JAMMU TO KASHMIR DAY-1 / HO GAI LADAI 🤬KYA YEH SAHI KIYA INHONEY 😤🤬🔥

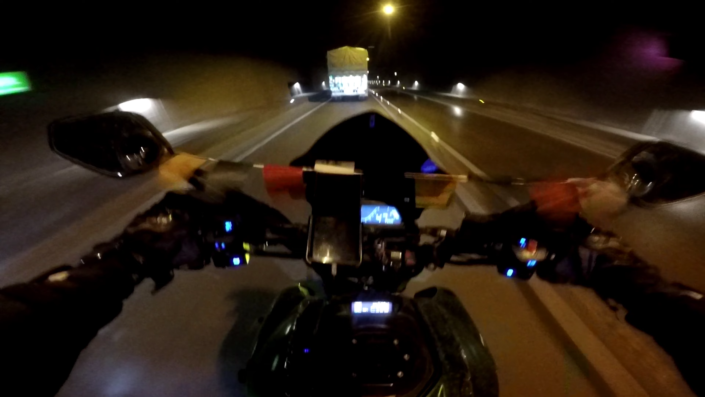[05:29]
एंड भाई मैं सही बोलूँ 31 KMPL माइलेज शो कर रही है बाइक में, एंड मेरा भी एक से दो से तीन मेरे जो लेवल हैं वो डाउन चले गए हैं, एंड जो बाइक है वो 115 किलोमीटर ट्रेवल कर चुकी है।